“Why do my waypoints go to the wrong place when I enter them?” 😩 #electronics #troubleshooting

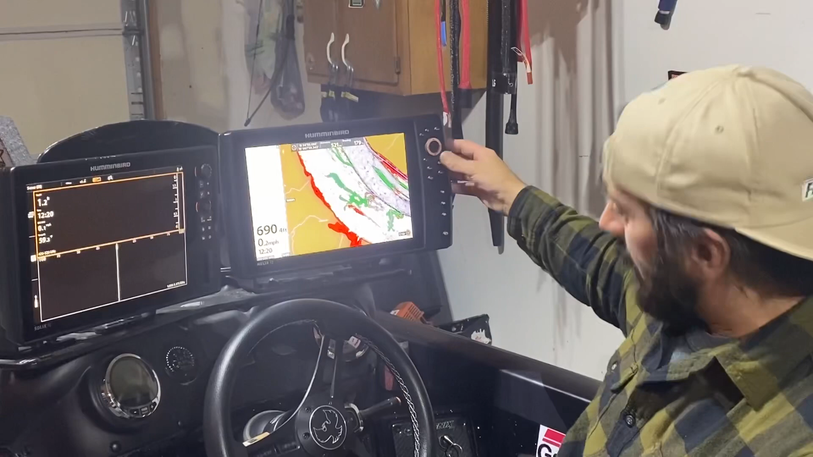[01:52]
Situation FB is I'm going to you know menu menu and what I go to is data sources. Okay I don't know if you're zoomed in or whatnot here you're going to be going
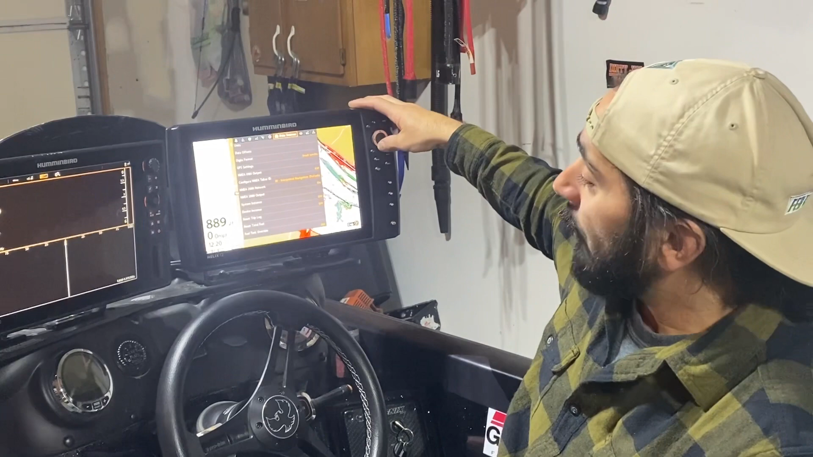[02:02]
down to GPS settings and right click. Now take a look at this position format. There are literally three different ones
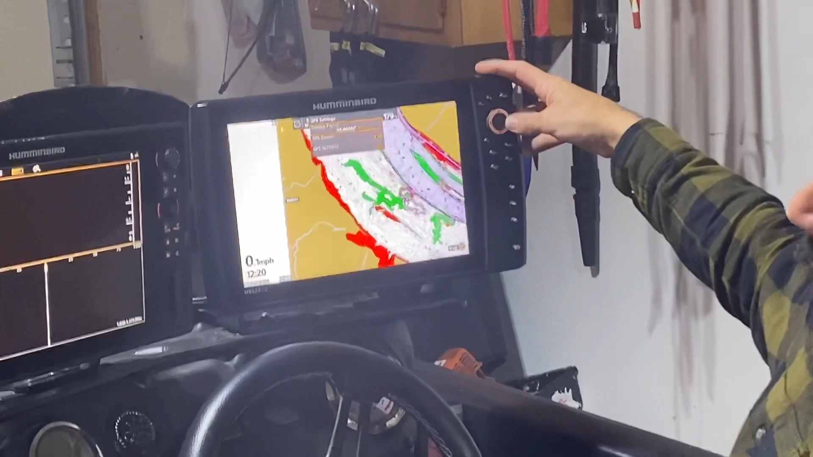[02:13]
that you can pull up your latitude and longitude in.